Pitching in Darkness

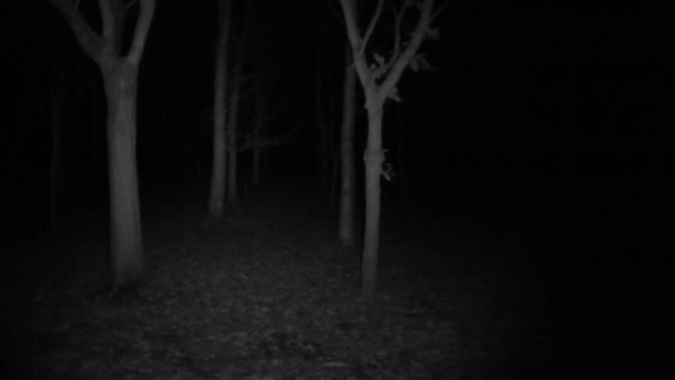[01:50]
but the first thing we need to do is to pace out our site and get a feel for whether or not it's going to be big enough to accommodate our hammock and tarp. So I'm going to do that now. So I'm just pacing it out. I know where the tree is. I can just see it in front of me. Here it is. Okay. Just going to walk back the other way, just to make sure. Okay, yeah, this is definitely big enough. So, I know that there's enough space here. I also know that there's another tree here, but I think that it's just
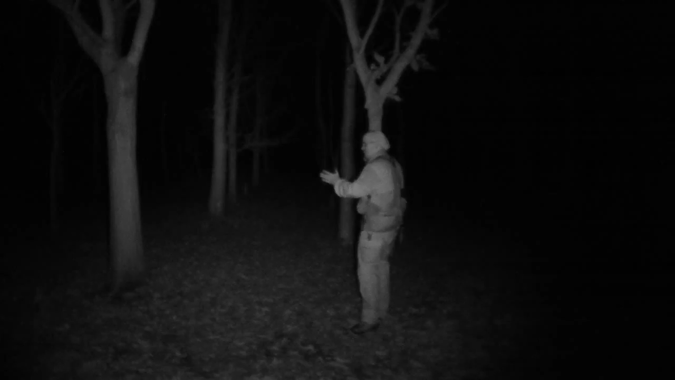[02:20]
far enough out of the way that it shouldn't be an issue. So what I'm going to do now is I'm going to pitch the hammock first, I think, because it's dry. Okay, so I'm pitching up my Warbonnet Blackbird. I've paced the site as you saw, and I know that the trees are far enough apart to take it.
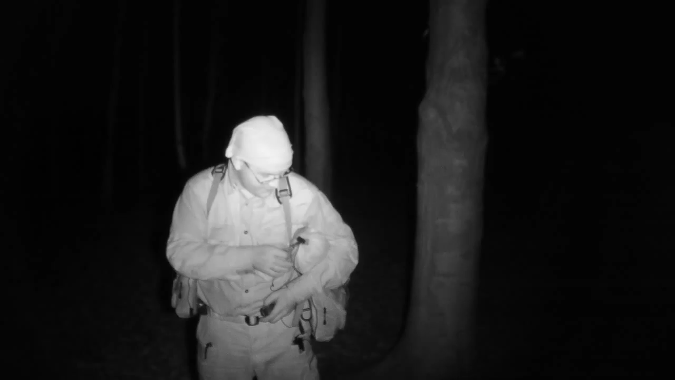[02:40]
That's the foot end. I can feel that this, because I have a rubberized tape on the D-rings. You can probably see this. I can't see a goddamn thing, really. But there's a rubberized tape on the head end, and the fact that that's not got any rubberized tape on it tells me that's the foot end. That's good. That's the end I want down this side. I've pulled out my first tree strap, because I needed to be sure they were there, and they are, because I thought I'd forgotten them. So what I'm going to do now is I'm going to put the tree strap around the tree, and I'm doing most of this by feel, okay?
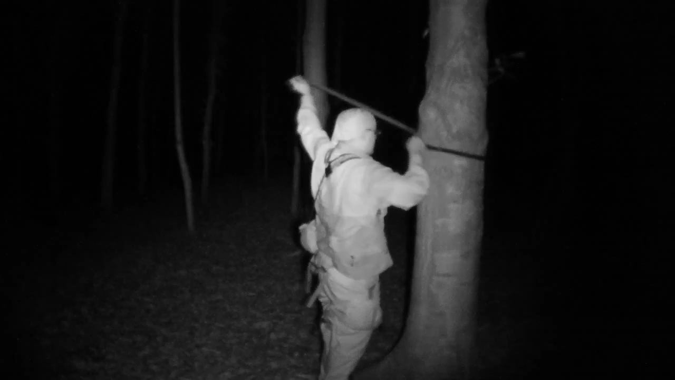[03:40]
I hope that's high enough up, but not too high. Now, this is where daytime practice comes really in handy. If you practice pitching up during the day, you'll get used to just doing it by feel. Now, I'm pretty sure this tree strap is going to drop when I let go of it. We don't really want that to happen. So what I'm going to do is apply a bit of tension to it. That feels about right. And now, making sure that's my head end.
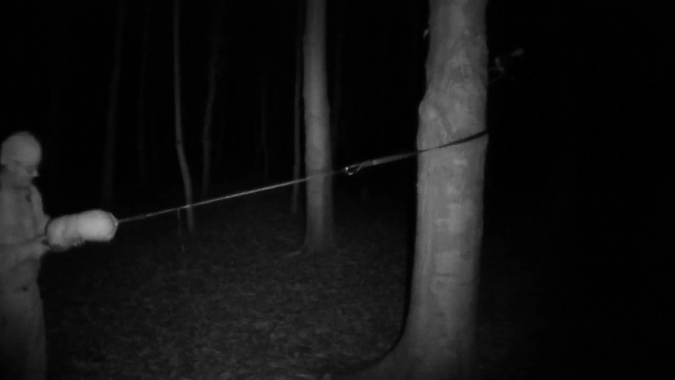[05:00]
on the other end, the head end of the hammock. Okay, so at this point now I've got the foot end suspended on the whoopee sling. I can feel that's good. There's the hammock. I'm nowhere near the middle because I know that the hammock is compressed into the bishop's bag.
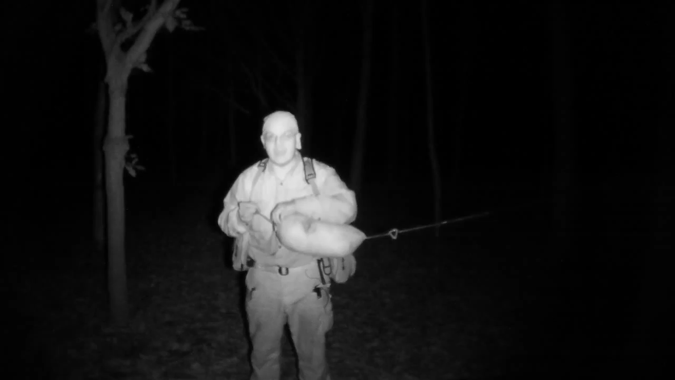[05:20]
So what I have to do now is begin extending the hammock from the bag and taking it over to the other tree. I've got to rotate the camera again because you won't be able to see the other tree in the other side of the process. So I'll do that now and then we'll cut back. Okay. So just as before, I'm going to take the tree strap out, if I can find it. There it is. And then I'm going to withdraw the whoopee sling, pull the bishop's bag slightly tight.
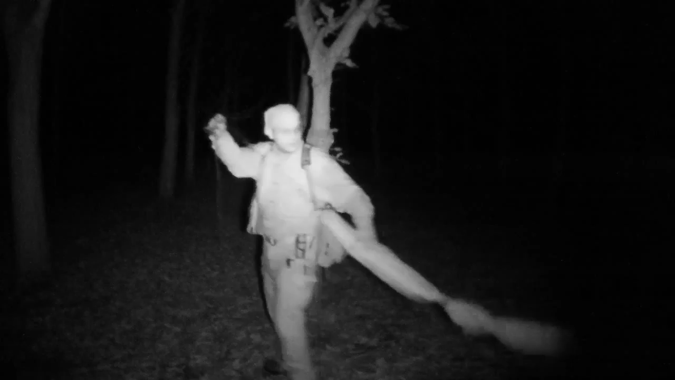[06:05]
I'm hoping you've got all this all in frame, but the hammock won't touch the floor if I do everything right.
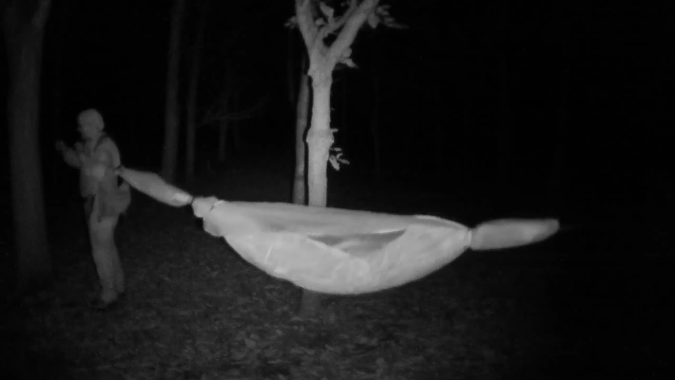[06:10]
Now here's where I have to shut up, because I'm going to put the whoopee sling in my mouth and put the tree strap around the tree. Okay. Oh, so I felt that slip. Okay, that's sitting very low.
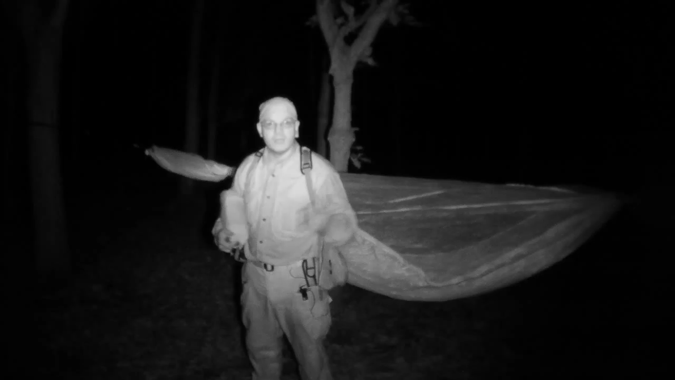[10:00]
with a little bit of cloud cover and in a night time in the autumn. Okay, So we'll crack on. Oh yes, here's a little bit of a disadvantage for myself, is that I've got my lines wrapped around. Oh boy, I don't even know if I'm going to be able to undo this. Basically, I tie my guy outlines for the hammock off around the hammock. Christ. To stop it from just unfurling. And now I've got to stand here in the dark and try and figure out how I've done this and undo it.
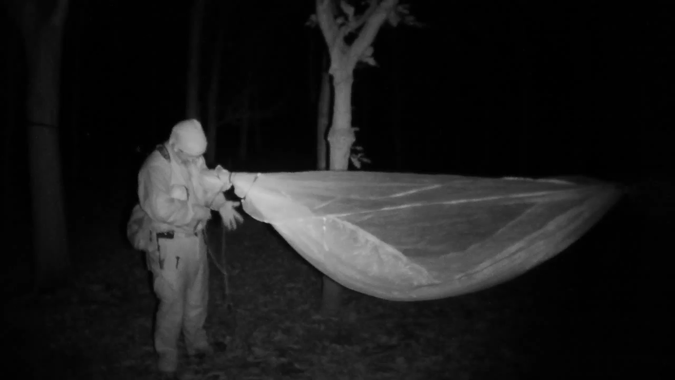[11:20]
I can just see the glow on the edge of the white bits of this cord. But other than that, it's just... Shit. Excuse my language. I think that's right. Please don't be snagging up. Oh. If I screw this up now, I'm in quite a bit of trouble, because I've really got to spend the night out here.
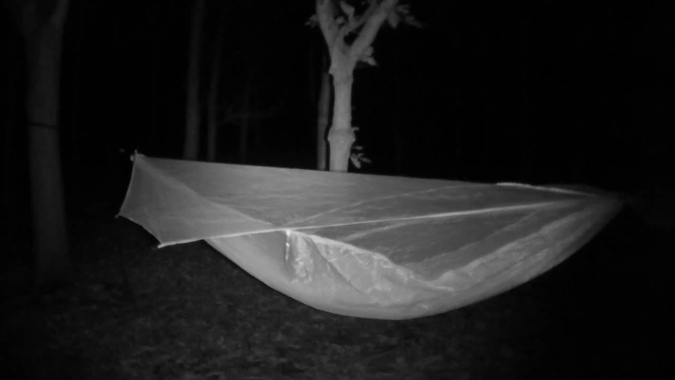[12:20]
Okay, that peg's in. Oh yeah, we've got this tree on the other side, I think, haven't I? Right, so I'm going to go around the back. Yeah. Now this other line that I've got, keep in mind, still got my tarp in my hand. I think there's a tree. That's a tree. Okay, so what I'm going to do is I'm going to tie this off around the tree. Okay, I think that'll hold. Okay, great. Please hold. Okay.
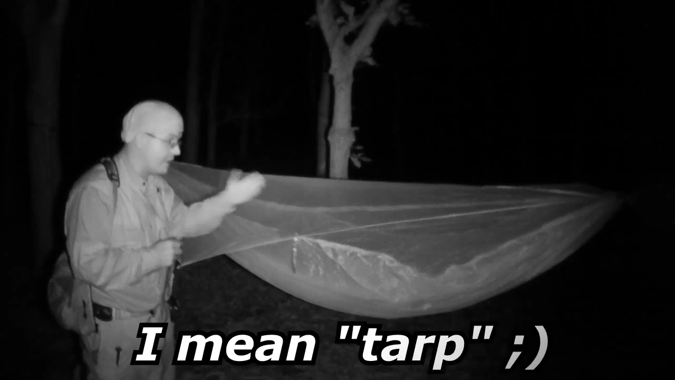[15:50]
Also, of course, I can trace it back to the other tree using the hammock, and then trace the ridge line back down to the tarp. So once you've got it suspended and you're sure that it's locked off around a tree, letting go of it to an extent is not a huge issue. That's my figure nine. Okay, we'll walk around the tree, which is here. This figure nine is probably needs sliding down. There we go.
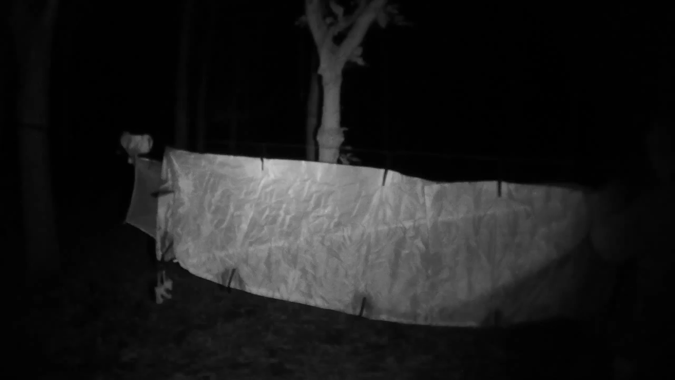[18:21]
So this tarp sits there. There's a line comes out over here. So I have to be careful. Okay. There it is. Okay, that's pitched over there. Now, God, that's really wet. I can actually see light shimmering off the wet patches. Anyway, right, now I have to find my bishop's bag.
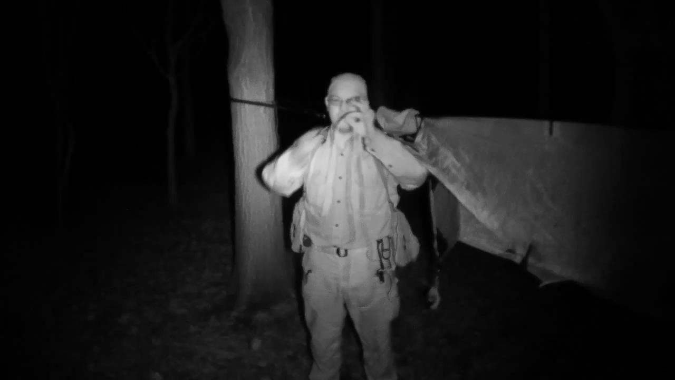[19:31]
permanently fixed special knot, which is my own variation of the rolling hitch or the Magnus hitch, that makes it easy to adjust the guy line. Now, the beauty is it's also very thick. You can feel where the two strands join to one. There it is. So I know my knot is right there. Okay, so what I'm going to do now is find the bishop's bag and pull out a peg, and then show you how I try and gauge an angle from the ridge line for the tarp guy lines for the four corners.